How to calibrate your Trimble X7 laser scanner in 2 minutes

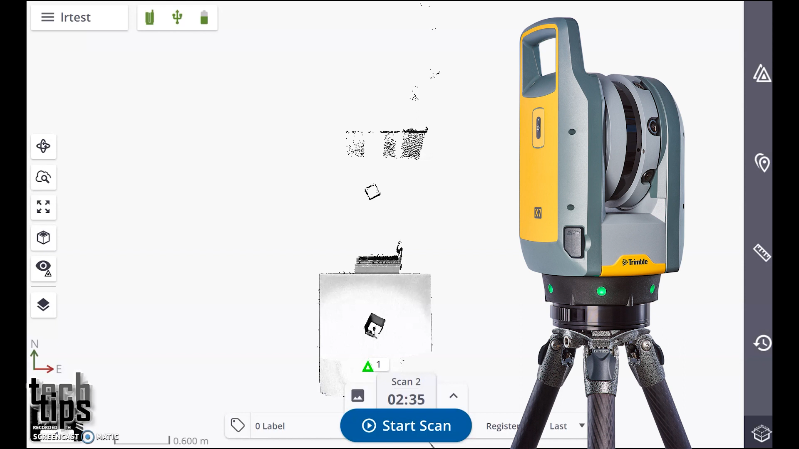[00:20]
This feature forms angular and distance calibrations in the field prior to each scan and when required with no targets or user interaction.
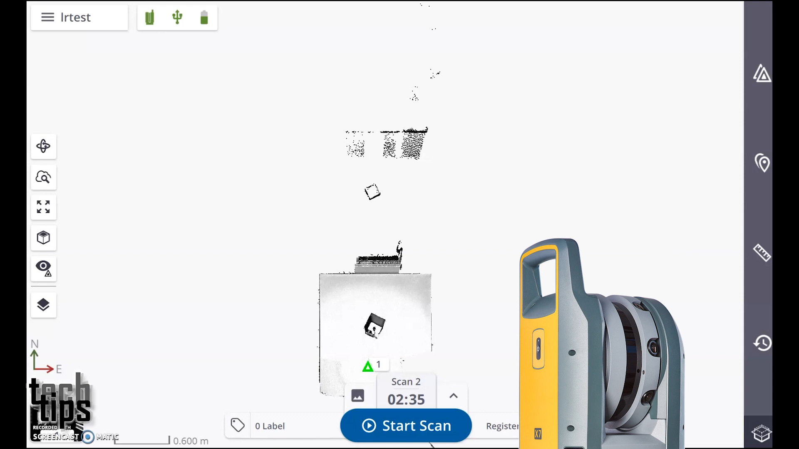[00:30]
The calibration feature monitors the environmental temperature,